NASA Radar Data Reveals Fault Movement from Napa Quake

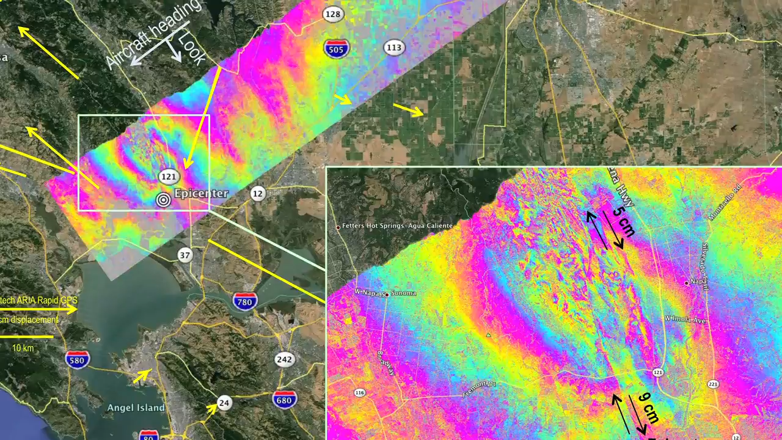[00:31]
strands of the fault when compared with radar imagery taken over the area three months earlier.